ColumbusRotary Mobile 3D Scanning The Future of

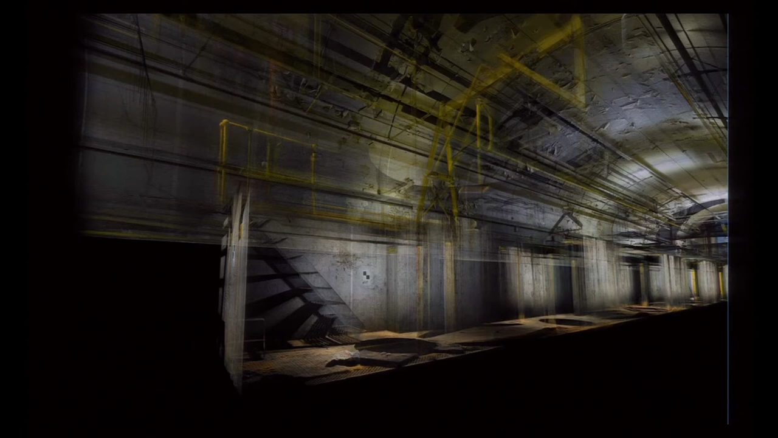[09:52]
And here is, you know, you have industrial 3D scanning and companies like Faro and Leica have these massive industrial, very expensive 3D scanners that are on tripods. This was in London in one of the tunnels in the tube where you see the little black circles is where the tripod and professional 3D scanner was set. And so you're creating millions and millions of points here where you're capturing all this, the entire interior of the tunnel. So, again, this is for architectural historical preservation.
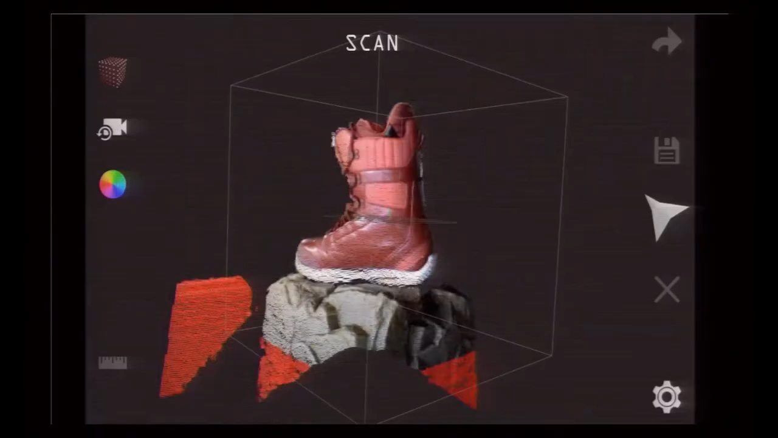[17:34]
So we'll show you a little bit about how our device works and our software. And so this is a ski boot, a Burton ski boot, and we love to scan it.
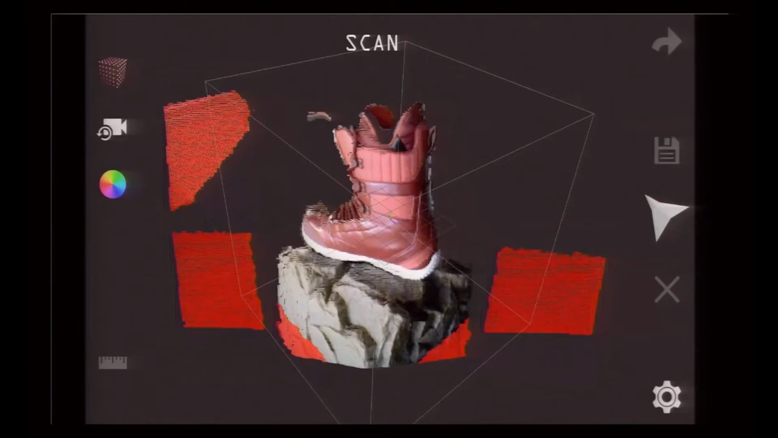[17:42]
And so you see on the right, the scanning button, now you have a volume in which you can create a scan.
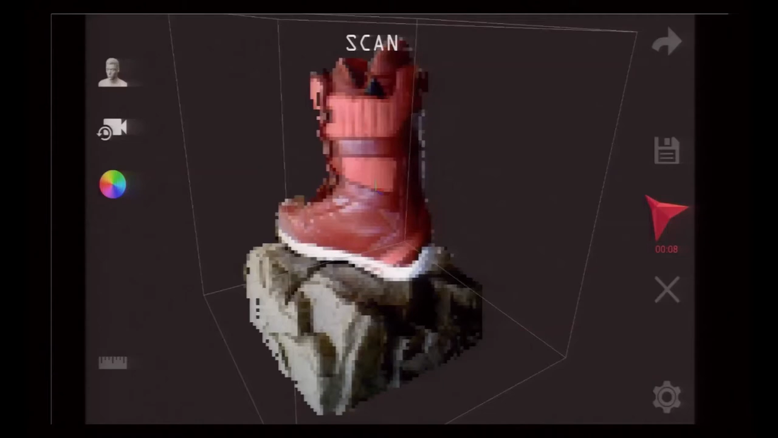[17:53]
And you can size the volume to any size up to a 20-meter cube.
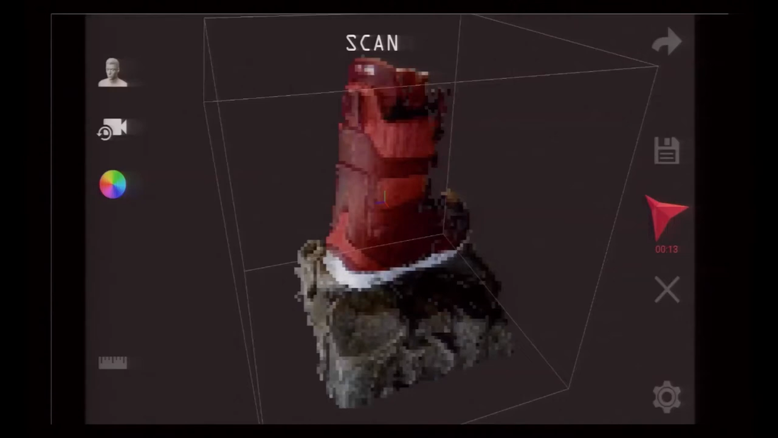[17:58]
I think this is at the half-meter cube volume size. And so you just size your volume, start scanning, and you can walk around.
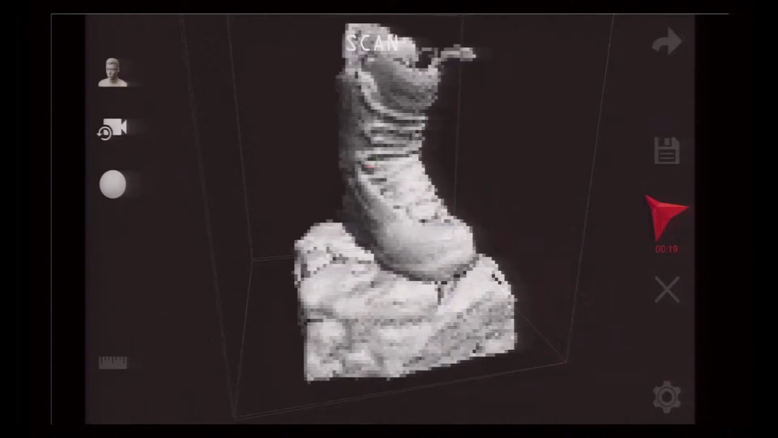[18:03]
And you see the gray was the live point cloud without the texture on it,
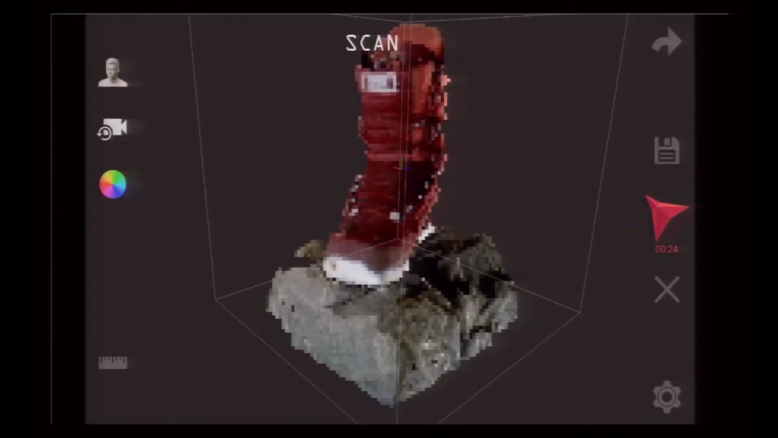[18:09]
the scanning without the texture on it. And, of course, with the color on it, you can see it there as well.
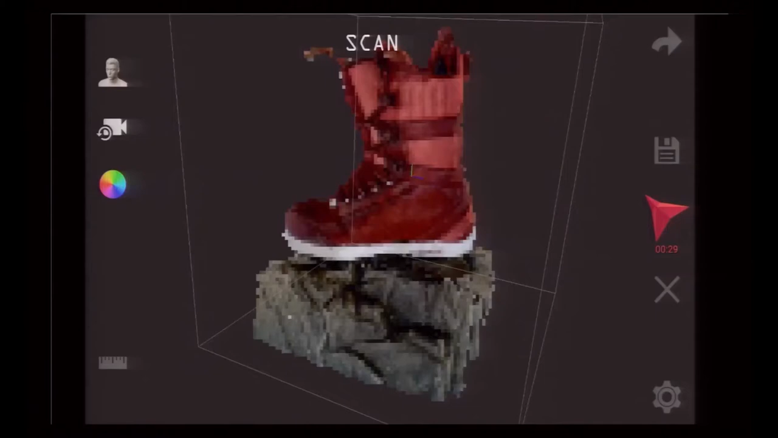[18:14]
And so after the time it takes to scan that, I think it's only a few seconds there, and the scan is complete. All right, there, it's done. And so there, in that much time, I think it was six or eight seconds there.
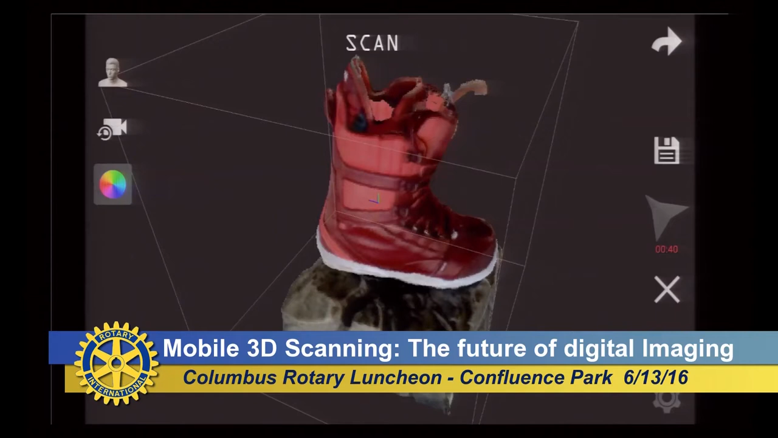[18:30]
And you've got a 3D model of this boot. You can then take that model. We can save it. We can save in multiple file types.
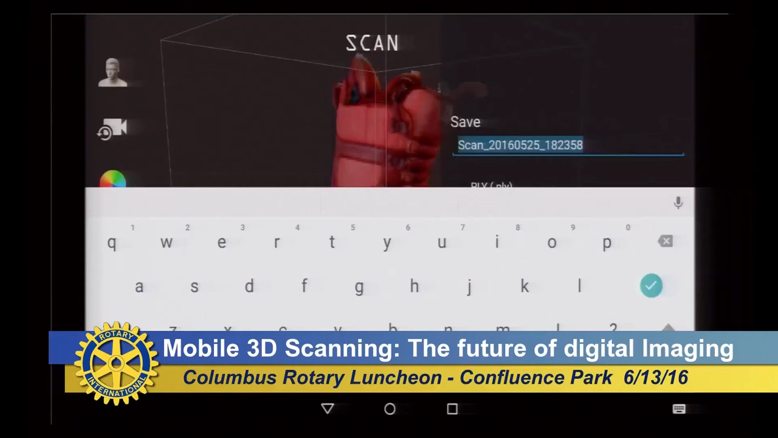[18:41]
And then we can export the scan,
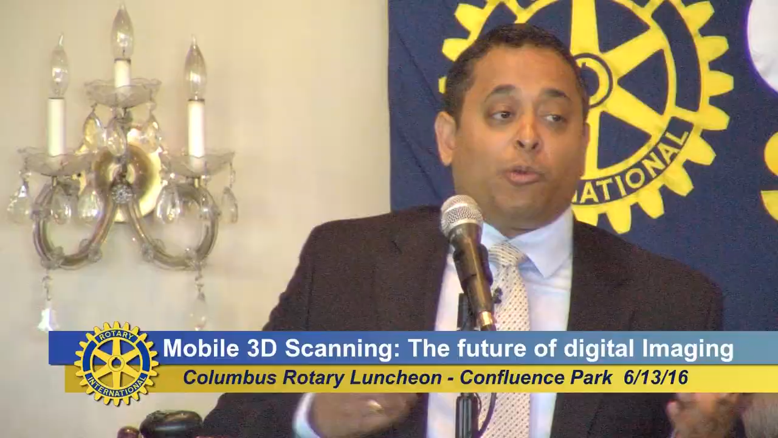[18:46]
export the model right from the device if the device is connected to Wi-Fi. Or you could mount it to a computer and just pull the scan right off of it from there. You can bring the scan.
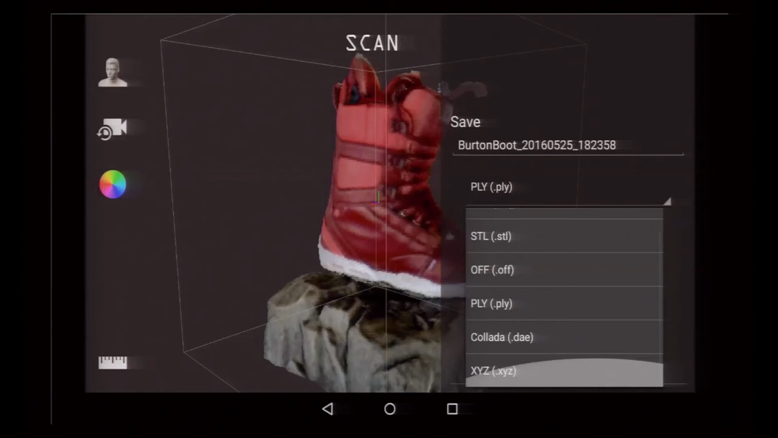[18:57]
See, you have multiple file types, STL, PLY. These are common. STL is a common file type for 3D printers.
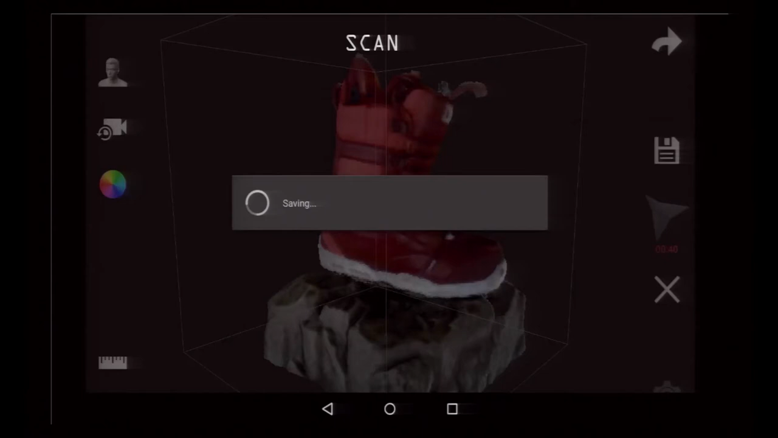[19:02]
So scanning to printing, we always say, you know, scanning 3D printers and 3D scanners are kind of a peanut butter and jelly combination there where you're going to,
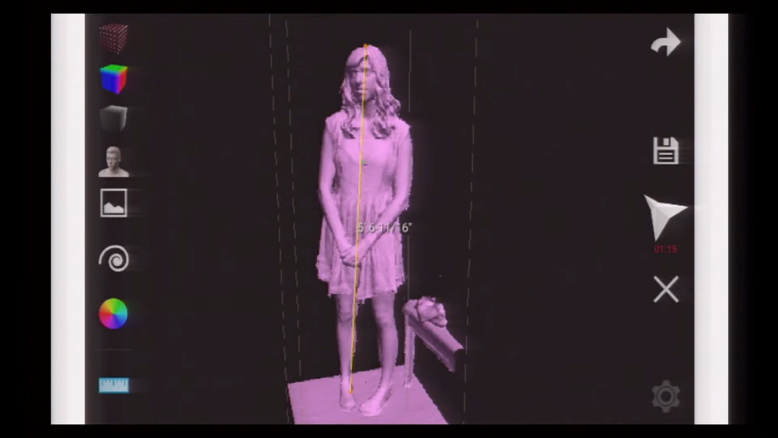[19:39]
And this is, and there's another application there, knowing, scanning, and instantly the dimensions of objects as soon as you point the scanner at them and capture a scan.
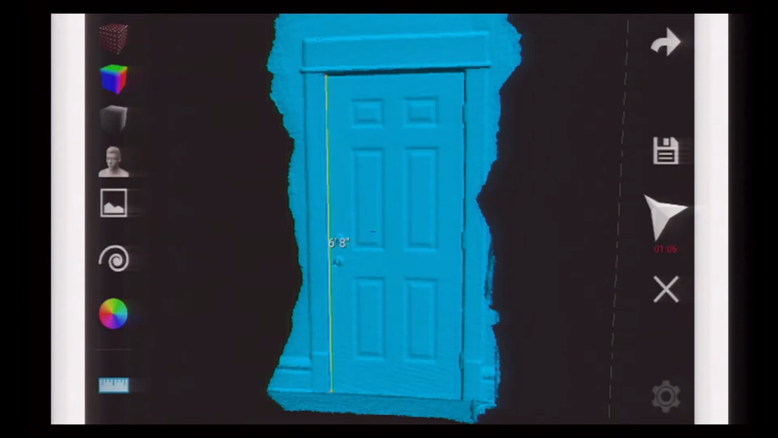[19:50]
So when we talk about why this technology and how is it going to be transformative, you're talking about a, once this technology becomes more ubiquitous and it's already happening,
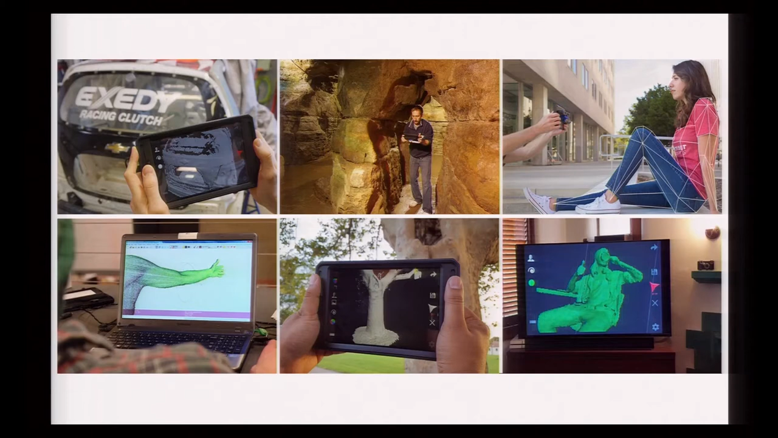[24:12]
fin that they had part of, and they wanted to scan the broken part that they had, and then they digitally replicated the other side of it, and then they were able to utilize it on their car. Then in the middle you see the scanning of the Olentangy Caverns, and that's a partner of ours, and he's actually putting the caverns into a VR application so that you could walk around inside of one of the Oculus VR headsets and actually walk around and look around the cavern and feel like,